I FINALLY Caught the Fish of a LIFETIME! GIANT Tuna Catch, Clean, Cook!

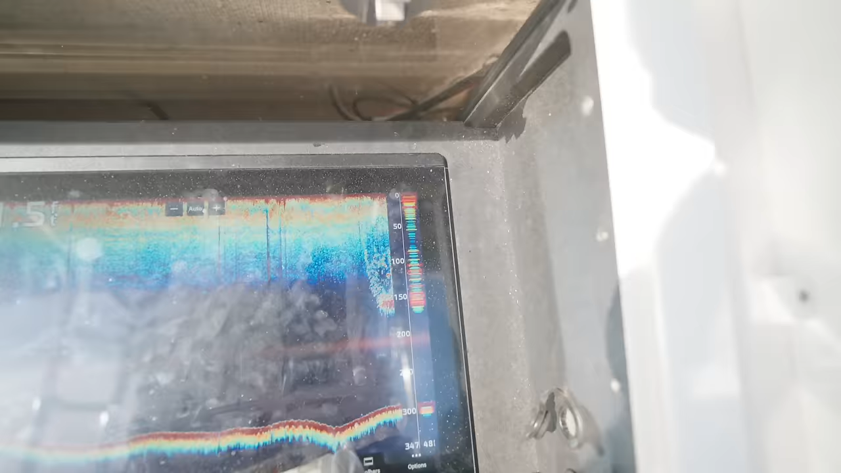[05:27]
That's them. That's what we want.
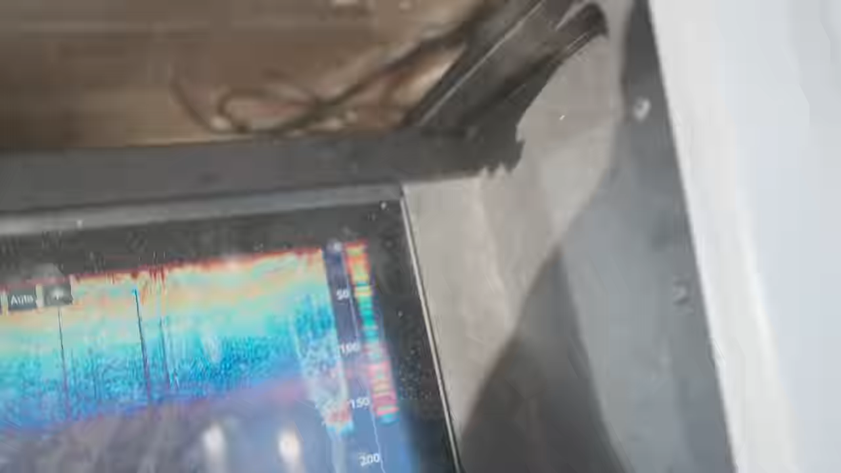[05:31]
So we moved around a little bit today. We did the jig fishing. We tried to go under the shrimp boats, but we are back to that same area where all those boats were,
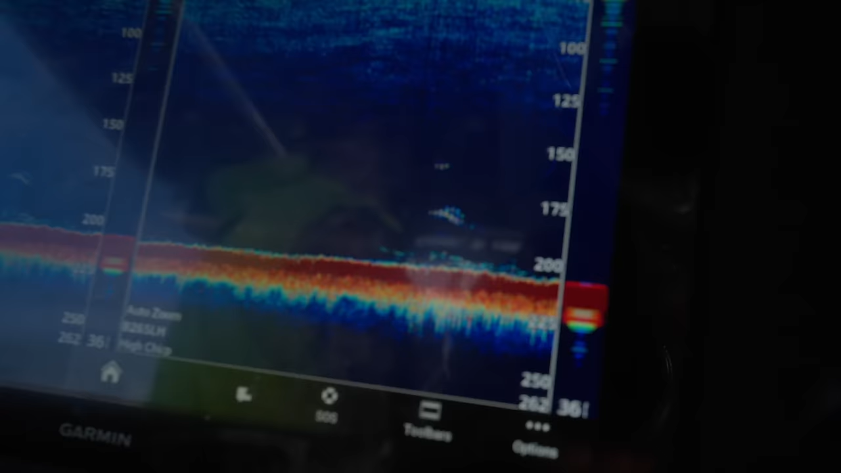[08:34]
We're marking heavy, guys. We are marking. You can see the tuna.